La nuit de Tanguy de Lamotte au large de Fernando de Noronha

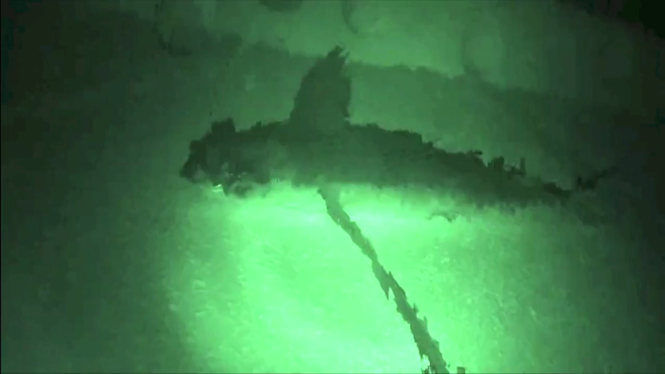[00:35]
Un poisson volant aussi qui a dû tomber sur le pont il y a quelques temps parce que il est mort.